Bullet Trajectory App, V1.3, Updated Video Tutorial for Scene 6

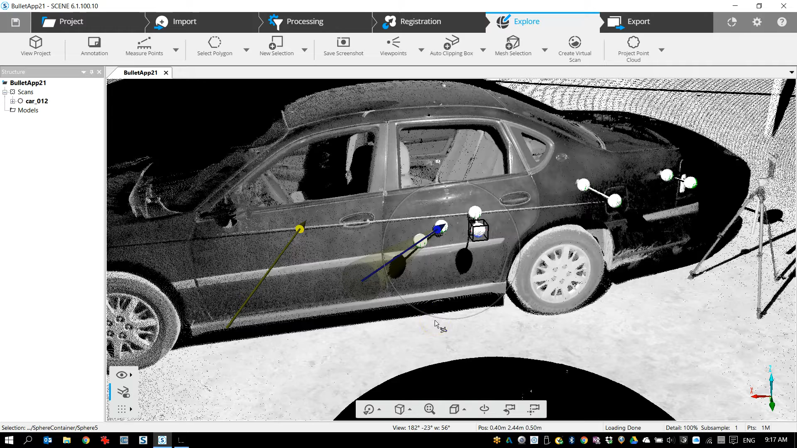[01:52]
So if I zoom in here you'll see that there are in fact spheres on these trajectory routes. So you don't have to use spheres. I'll show you that you can use points and there's a number of different things you can do. Okay so I have a couple of trajectories already but I'll show you how to make a couple more.
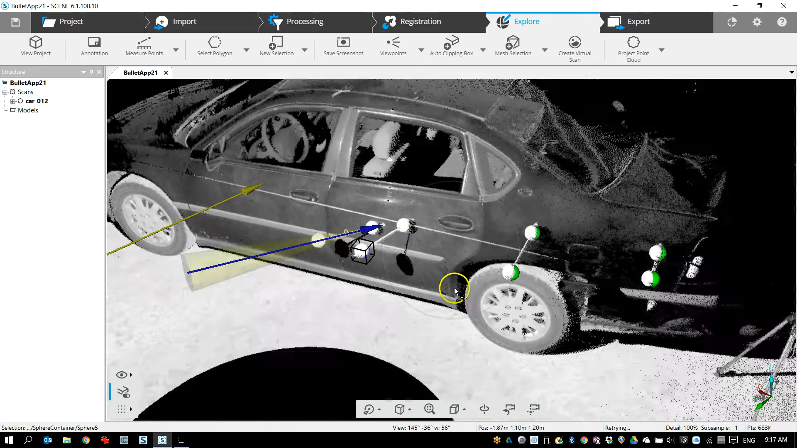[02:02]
So let's try oh I don't know let's try let's try this one here. So we need to go to the apps section which is right here and here you'll see the bullet trajectory tool. So I can just click it enable the bullet trajectory tool. I get the same menu that was there before and there's a couple of different options here. So let's just walk through them one by one. This one says choose points. So I'm going to choose points. What that means is you can choose points on a rod, you can choose points on the floor, any points that exist anywhere scan points you can select them.
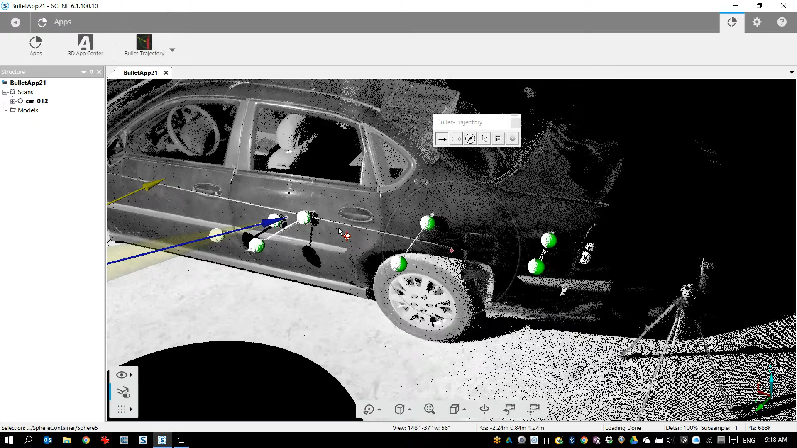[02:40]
So and the cool thing is after is that they are adjustable. So the first click I'll click here creates the arrow head and then when I do a second click you'll see that it makes the tail and I can call this number three you can rename this to whatever you want.
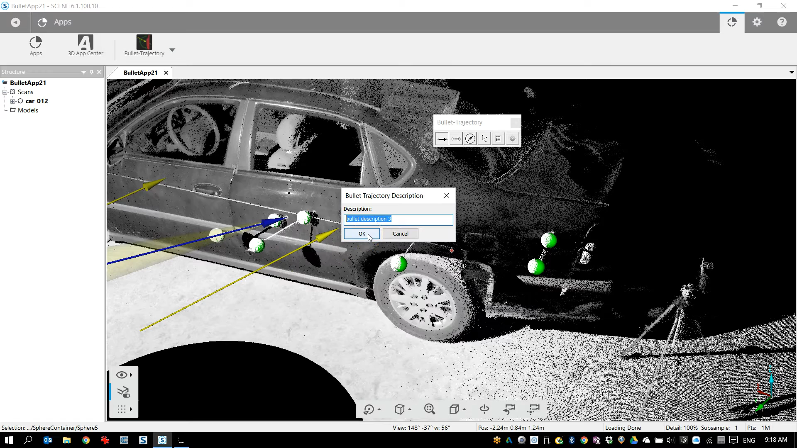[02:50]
Let's say a trajectory points sorry points three and when I hit OK this menu comes up.
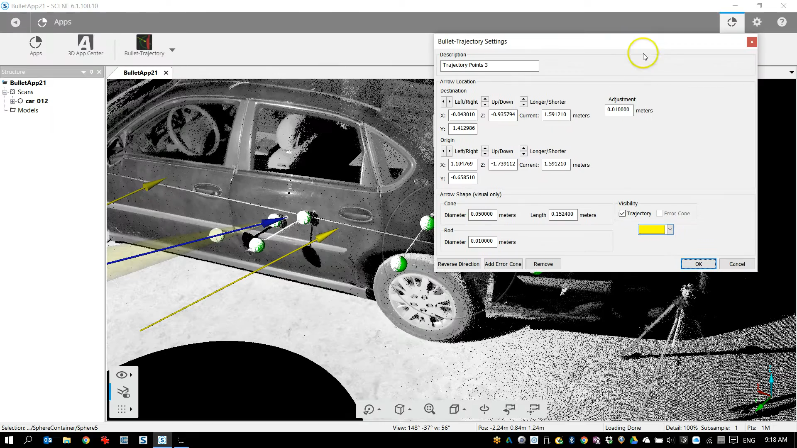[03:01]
So I can change the color and you see changes here and you can also change the dimensions. Now when I look at this you'll see it comes down to the ground.
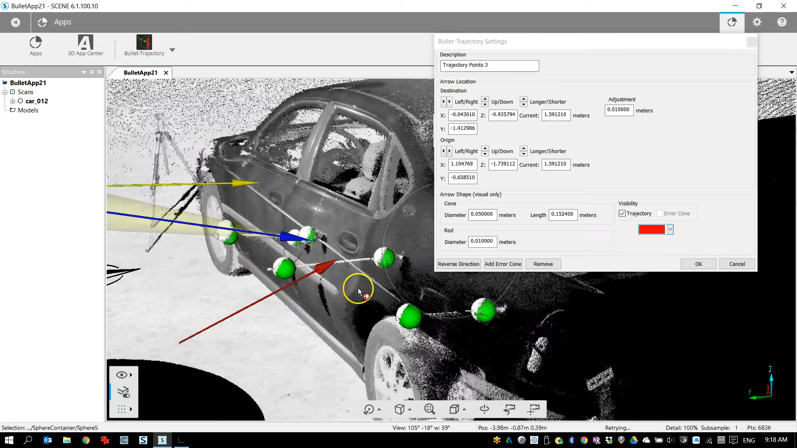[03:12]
So what's what's neat about the trajectory plug-in is that you have full full control over this. So let's say for example I wanted to lift the tail up into the air. I can just go down here to the origin and where it says up down I'm just
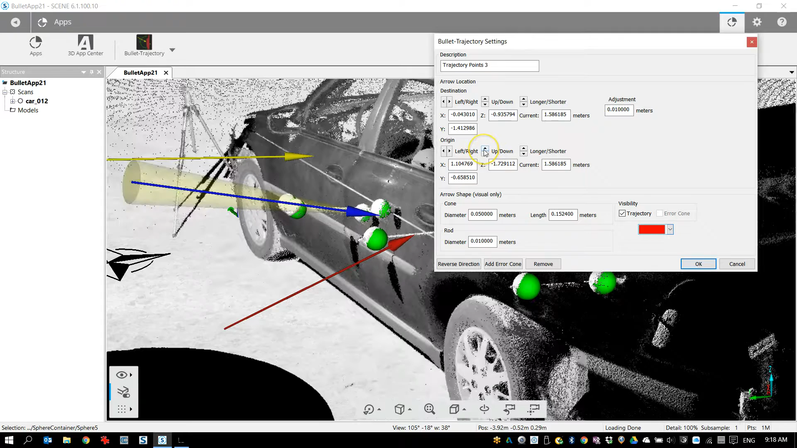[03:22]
gonna click on this and just keep it pressed and you'll see that it starts to go up. Okay now I go to a top down view you'll see it's very very sort of oblique here so I can change that as well. I just go change the left to right and go the other way. I'm just keeping it pressed. Now if it's moving very slowly or too slow you can always just change the adjustment
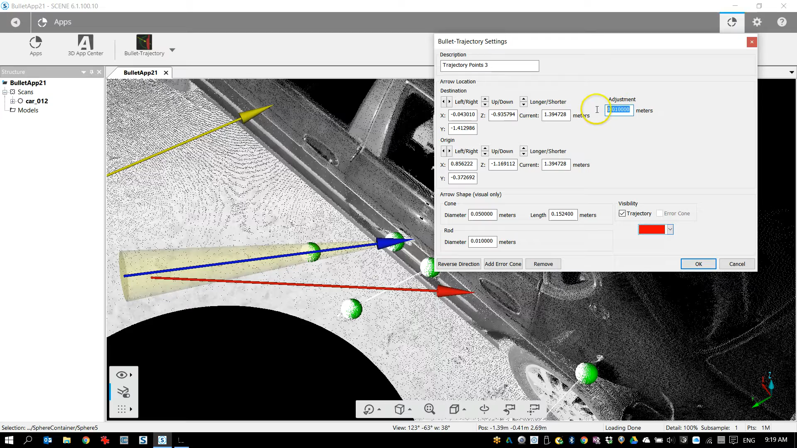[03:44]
here so if I go in 10 centimeter increments and I hit this now it'll go very quickly so you'll see like this. Okay it's much faster. So you have full control over this you can move it
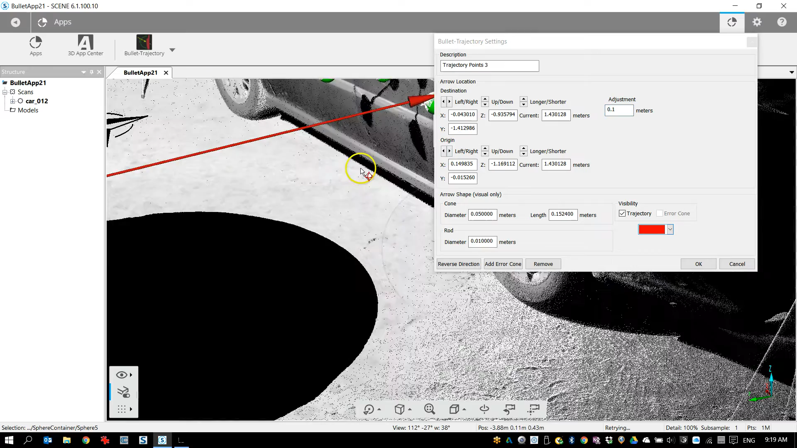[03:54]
around you can change the thickness the diameter of the rod so here I've got it set to one centimeter I could make it five centimeters and make it really thick like that like a pointer but I'll put that back. So the other thing you can do is you can add an arrow cone so I'll click on this and it says hey do you want to lock the origin or do you want to lock the destination type of thing which you can and you can even just set an angle let's say I have a five degree angle and
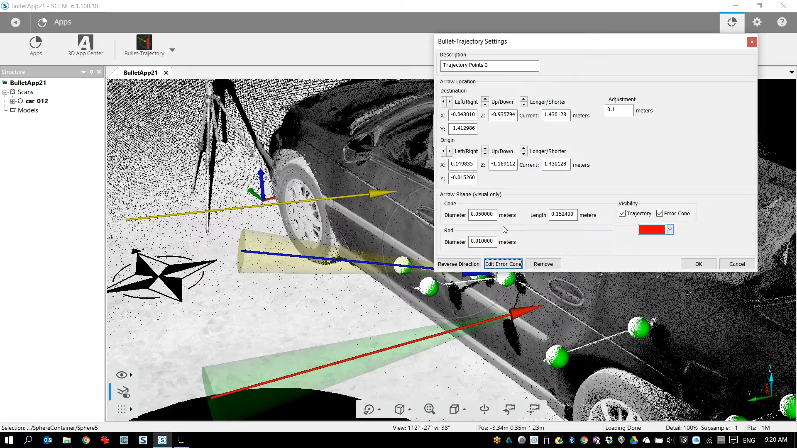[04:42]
this you can change the size from from either end you can also change the color there's a number of different things in here that you can do so you know mess with some of this and you'll sort of get the idea okay so that was using points now I'll just use spheres it's almost identical it's a second button here so I'm gonna click on this I'll click the first sphere and then I'll put the second one and you'll see that it creates the trajectory now just like I could rename this again the menu comes up and now I can make this longer or shorter so let's say I want to make it longer because it's kind of short right now I'll just click on that and you'll see that it goes out again I can add a an error cone and I can use some different
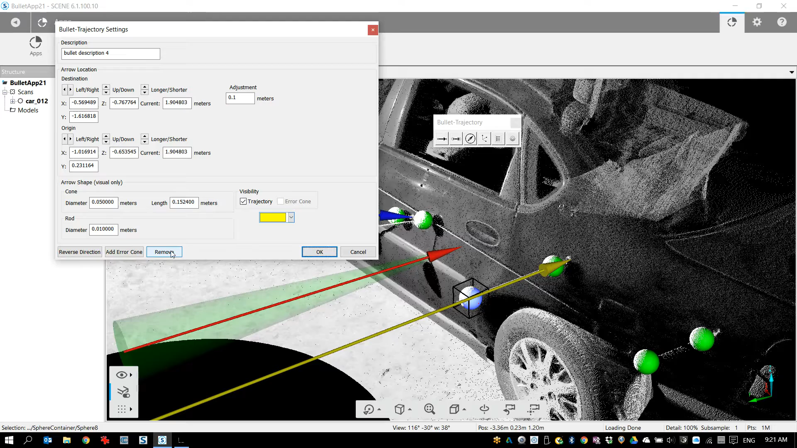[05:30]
I want to do and again you can adjust it from here as well up and down and move it around which is kind of also here it says reverse direction so you can do that you can also remove if you don't need this trajectory or you think it's a false trajectory you can change that just by hitting remove but I am going to keep it now another important
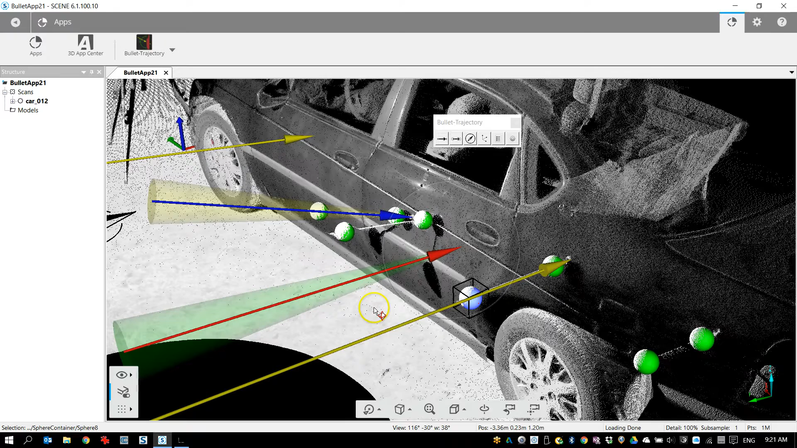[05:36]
point here is that the vertical angles are all based on the scanner
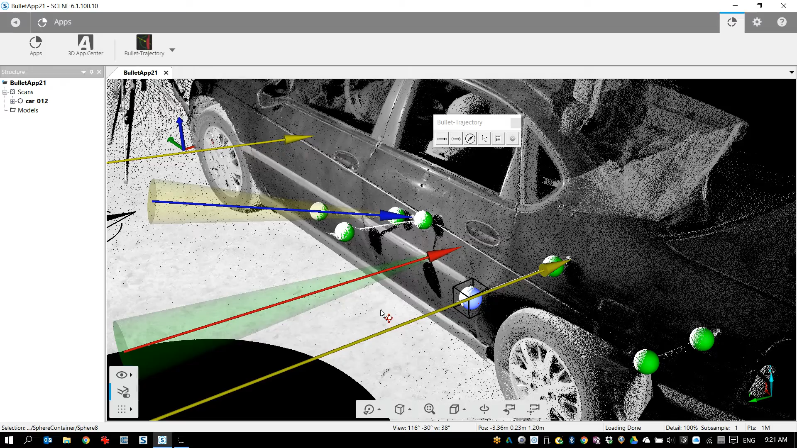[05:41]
and clinometer so the scanner knows which way is up so you